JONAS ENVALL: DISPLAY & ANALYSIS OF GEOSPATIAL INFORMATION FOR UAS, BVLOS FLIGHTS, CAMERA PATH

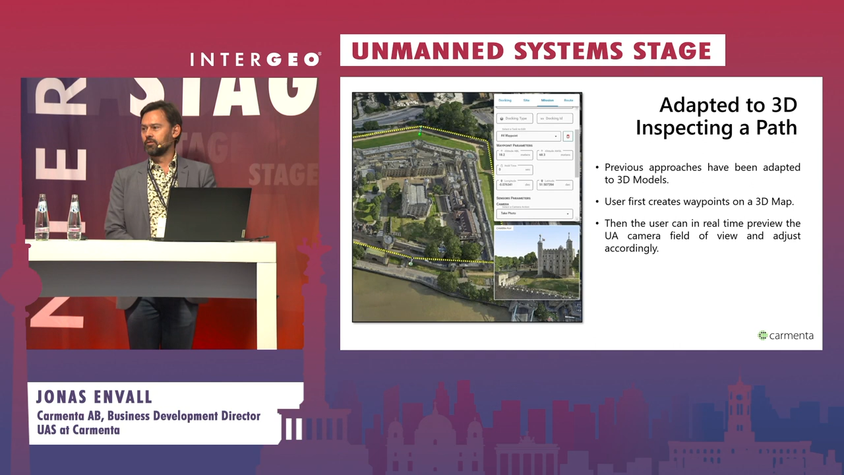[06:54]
Here we allow mission planning considering not only the path that the drone takes but also considering the projected line of sight and camera visualization.
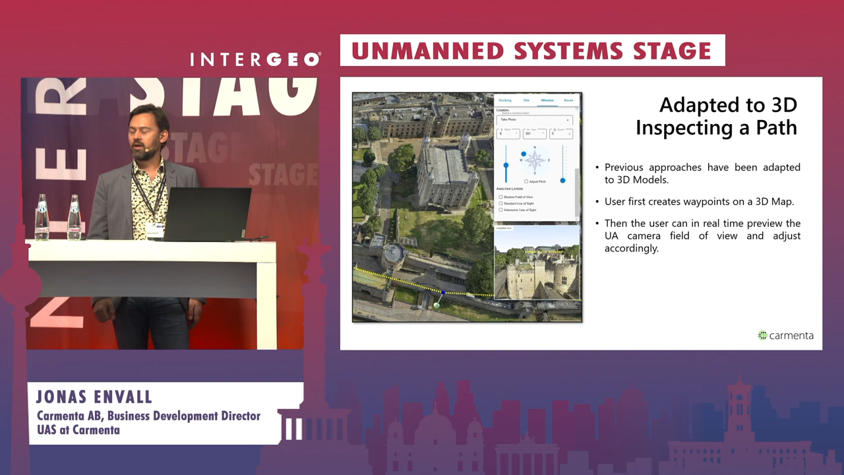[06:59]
Here you can see how the user can adjust
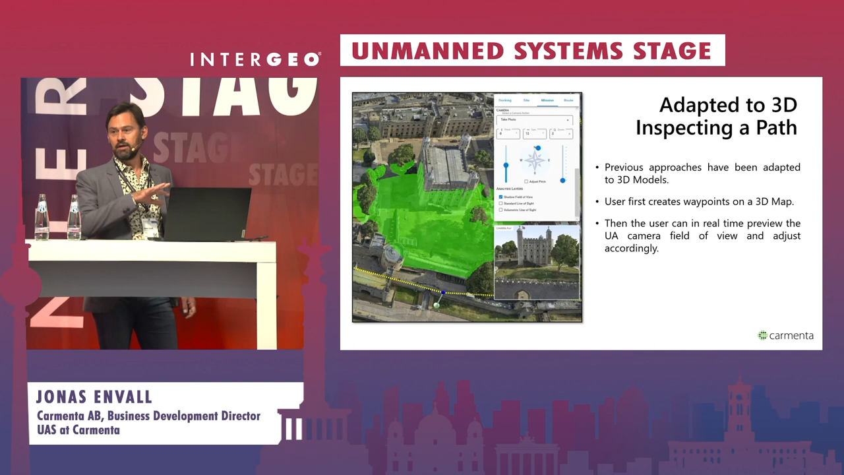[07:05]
the camera and get the direct feedback on the line of sight and also on the little simulated camera view.
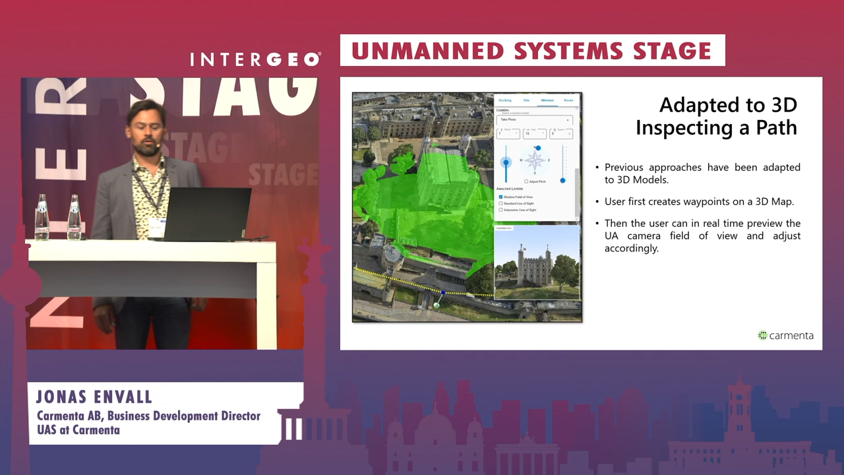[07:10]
So you get a really good understanding exactly what can be seen and how that will look in the final footage that you will get later.
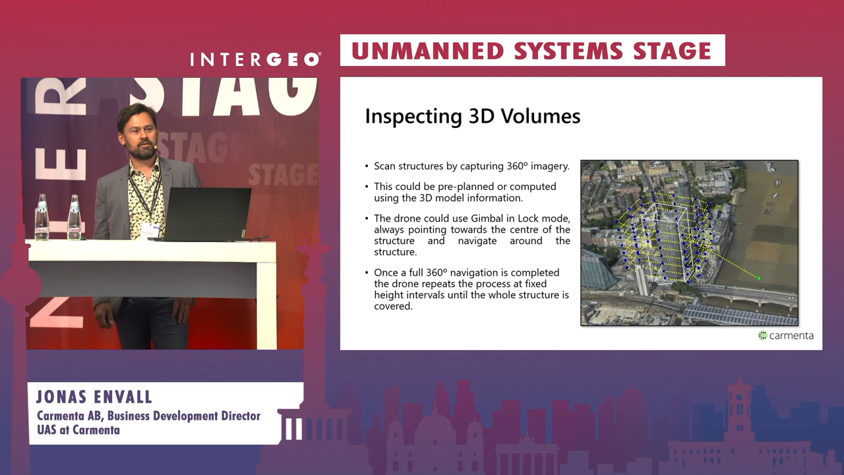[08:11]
on the 3D model and information about the structure. So you can fly exactly at this distance, the same distance around it. And also of course you fly this in the different height interval using this pattern that is then dynamically created.